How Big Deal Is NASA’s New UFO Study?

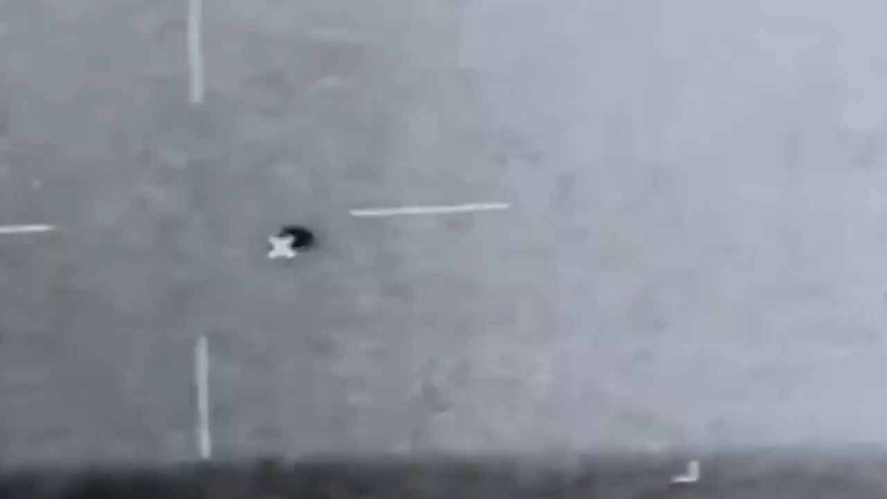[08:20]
an unexplained object appears to descend from the sky into the ocean.